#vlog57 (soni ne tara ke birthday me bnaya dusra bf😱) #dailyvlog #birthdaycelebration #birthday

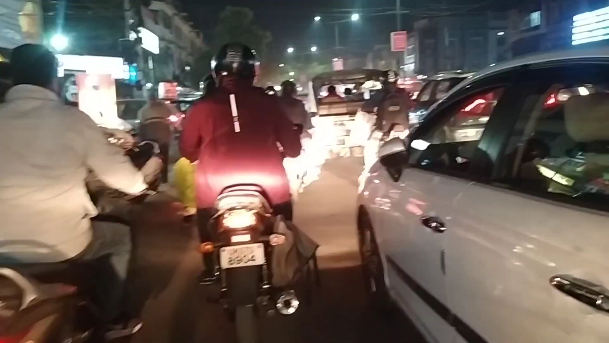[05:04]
बोला के था तो अब देखते हैं यहाँ पे देहरादून में तो रोज जाम ही जाम है, कभी भी आओ रोज जाम ही लगता है। परेशान हो गई मैं जाम से।